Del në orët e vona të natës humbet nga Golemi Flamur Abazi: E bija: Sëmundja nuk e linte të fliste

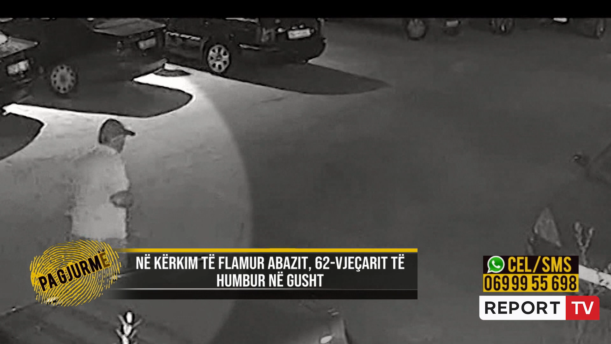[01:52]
e këtu janë detaje, nuk e lëviz shumë, nuk e lëviz shumë, dorën e djathë, në nërko qalon, duket nga ecija, pak fare po, dhe këtu janë dhe rrubat që ka veshur, moment që këllar duha, ka qënë verë, dhe normalisht ka qënë me pandalona të shkurtra, duke në qelë, sa të kajë me nësara dhe rejtë, nëse i ka par njëri, pës ma, nëse i ka par njëri, nërko ka, ma përshkëruaj, ka pasu kapele, po,